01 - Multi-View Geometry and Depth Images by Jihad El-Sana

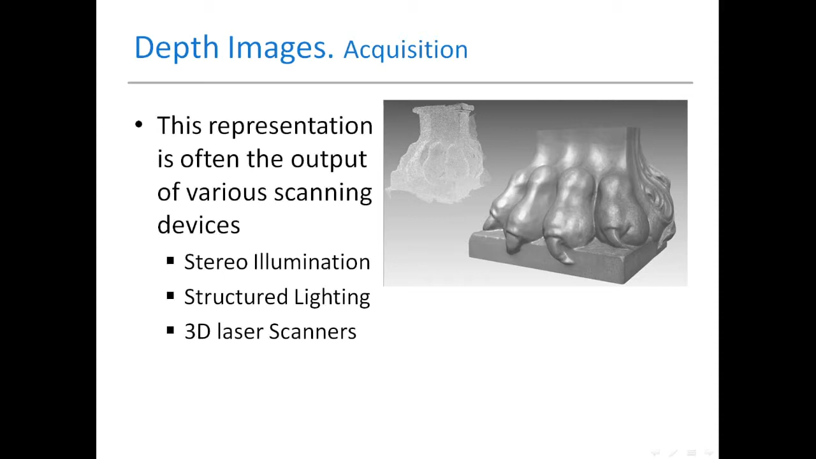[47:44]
If this is my domain, for example, and I will have this my device, I'll illuminate from this position,
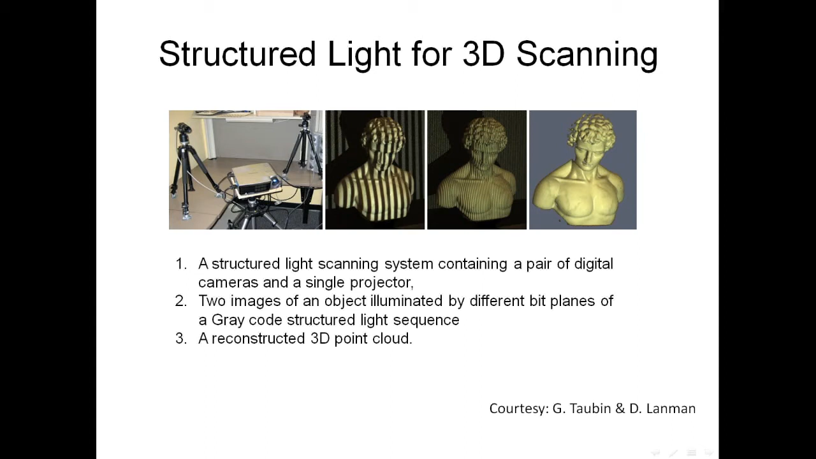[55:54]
So usually, as I said, the object are illuminated with invisible light, not to interfere with the RGB. A laser scanner, usually what you will get a laser beam, and then you all this kind of laser technique to compute the distance, which is based on the phase of the returning ray, and the problem is with black.
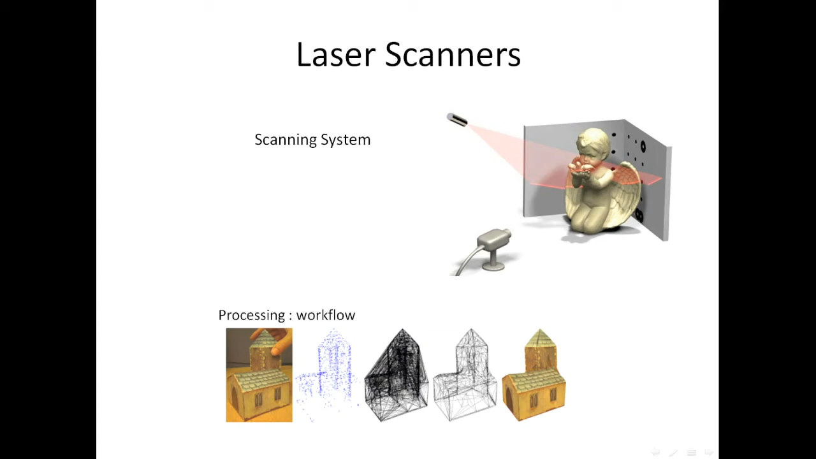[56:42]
And this is because the dark colors absorb like the light, which is this is the big disadvantage of the laser. And usually there is a lot of they can do this technique.